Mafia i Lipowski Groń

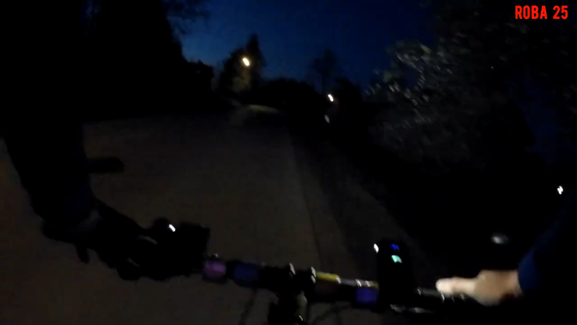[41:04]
Widziałeś te obszarnie zaś? Tak, to przejeżdżał, ale tutaj mamy ciekawszy obiekt. Też tylko przejadę. Kościół drewniany. Ładnie oświetlili.
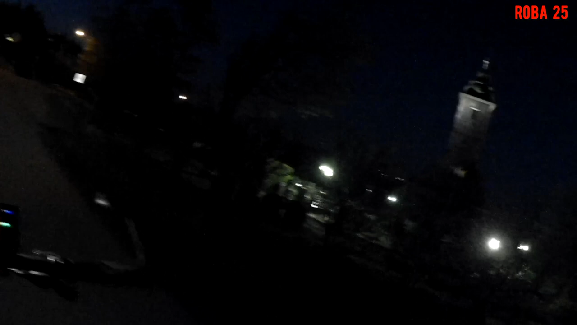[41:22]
No, fajnie sprawa z tym kościołem. Z tymi bandytami to bardzo się uda. Dobra, cisnymy dalej.
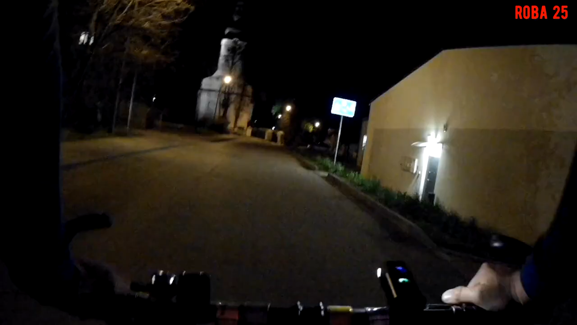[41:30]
Jeszcze jestem w Rudzicy, tym razem w jej centrum.